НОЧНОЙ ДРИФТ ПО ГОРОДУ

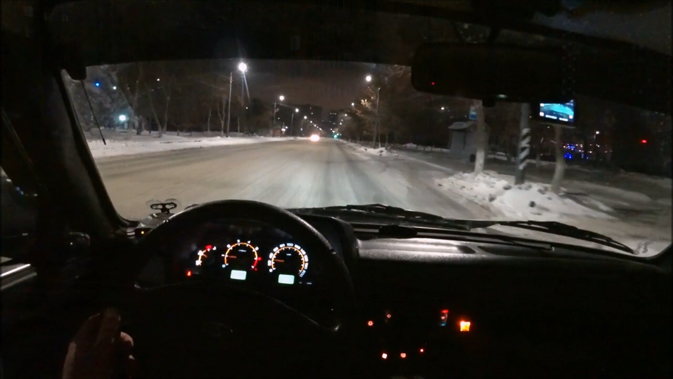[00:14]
вот покажу вам как на самоблоке которая впереди у меня установлен машина едет вторая повышенная газ пол сейчас она наберет вот все включился видите она прямо идет 3 газ пол машина идет прямо набирает очень хорошо вот такие дела ребята но прикольно ездить хоть и на переднем приводе но